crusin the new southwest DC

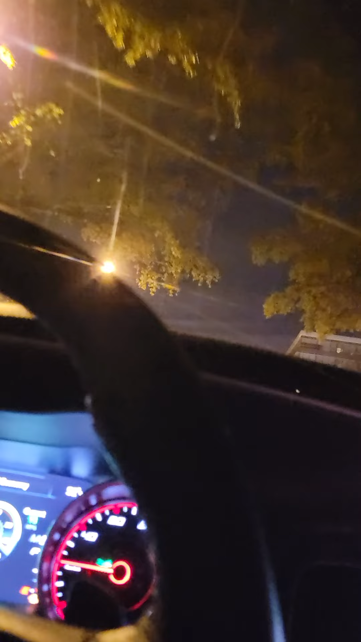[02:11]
Yep, Waterside Mall used to be right there. Looks a lot different now.